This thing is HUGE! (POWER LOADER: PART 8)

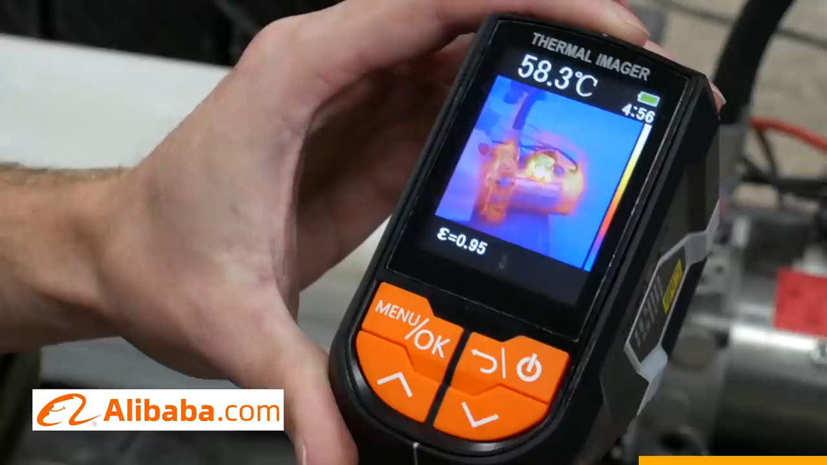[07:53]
On screen: spot 58.3°C
It has a big 2.4-inch display, you can even save images off USB, and it has quick image refresh, as well as 300,000 HD pixels, so you can see exactly what's heating up.